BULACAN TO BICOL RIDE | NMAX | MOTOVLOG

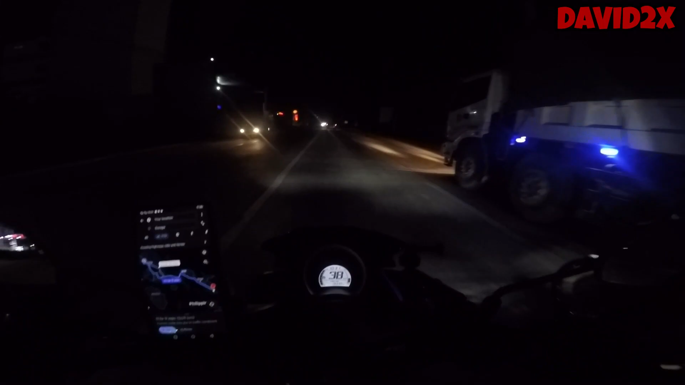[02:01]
Dahil madilim naman yung daan, hindi rin nyo ma-enjoy yung mga view. So gano'n lang, update ko kayo. Alright guys, EDSA Gaming tayo ngayon.
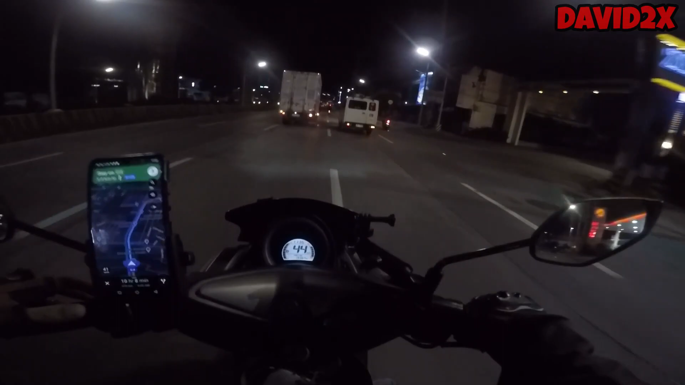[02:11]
At kita nyo naman sa Google Map natin, ang ating babyahihin pa ay 10 hours and 8 minutes. So ang haba na itong EDSA, kaya syempre, bak.